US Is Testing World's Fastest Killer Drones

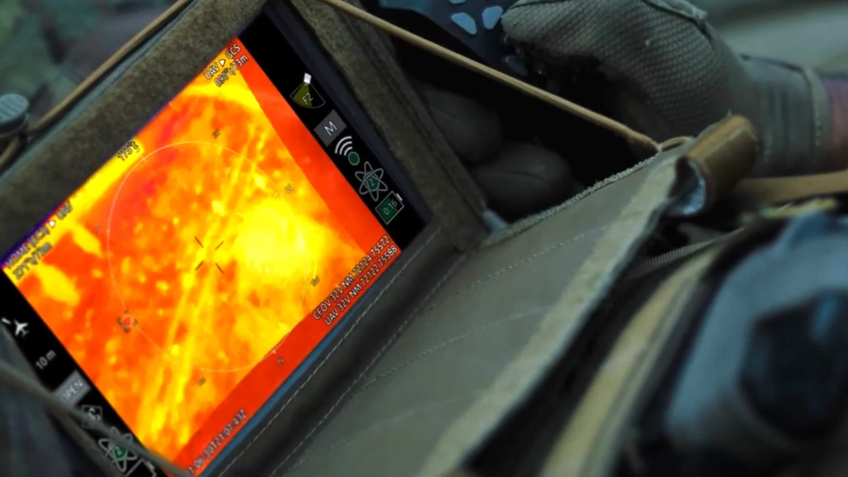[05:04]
including optical and infrared cameras, radars, and other sensors.
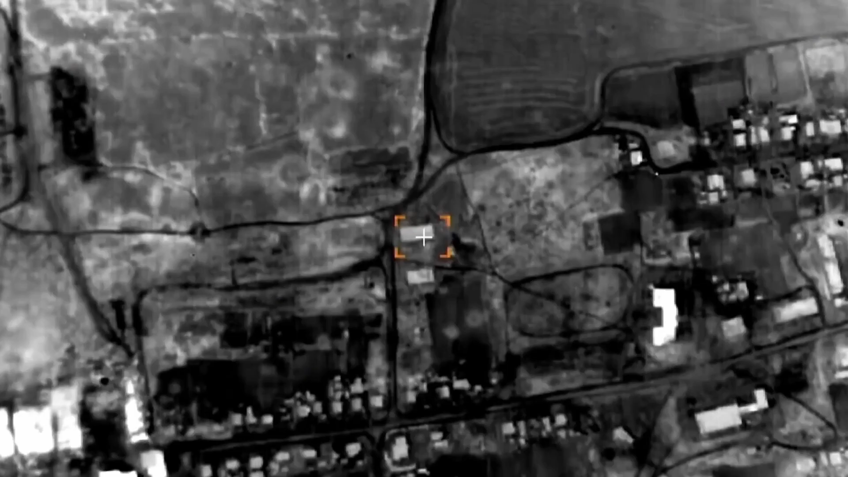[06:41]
providing valuable information about enemy objects, terrain, and situations.
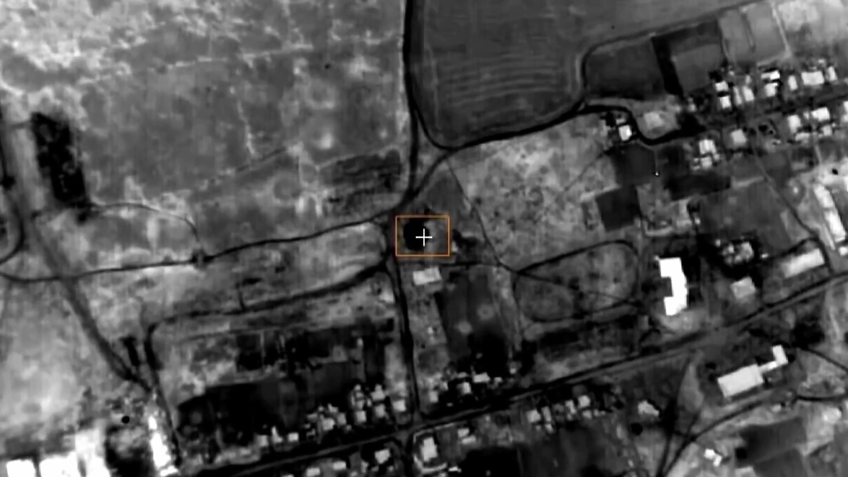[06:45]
The MQ-20 Avenger can perform target designation and strike missions.